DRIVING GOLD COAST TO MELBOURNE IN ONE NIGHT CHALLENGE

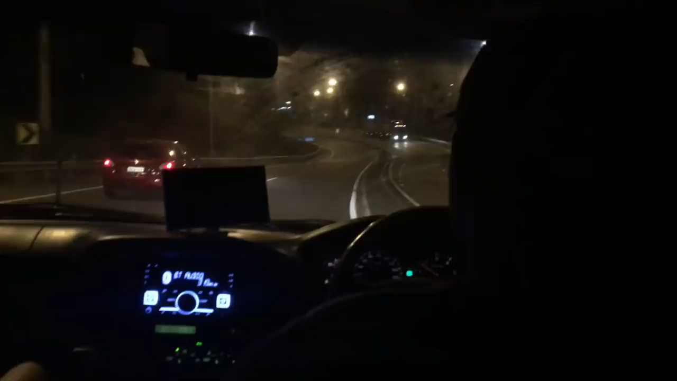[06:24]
Oh, here the big truck. We big go. Big Norman. Get a picture. Oh, what the banana?